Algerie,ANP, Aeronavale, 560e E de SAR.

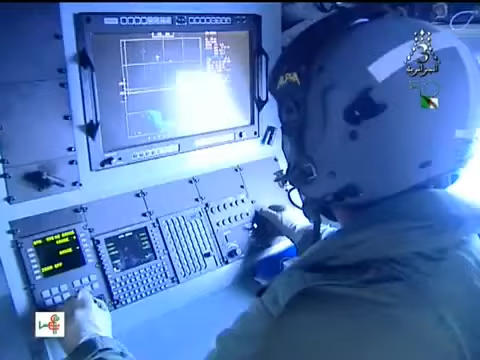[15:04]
هذه الحوامات مزودة أيضاً بوسائل جد متطورة للعمل في حالات الرؤية السيئة
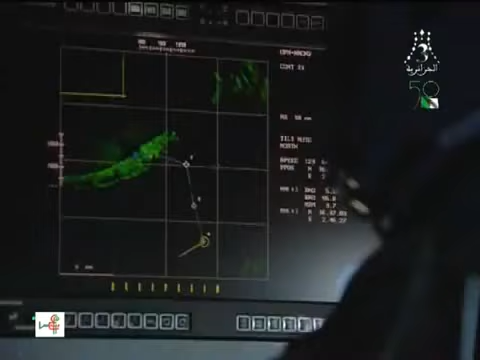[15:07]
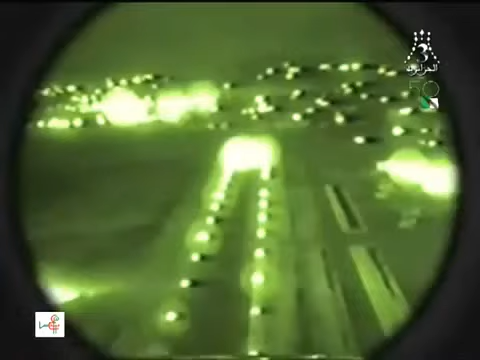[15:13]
وأجهزة تعمل بالأشعة تحت الحمراء للعمل في الليل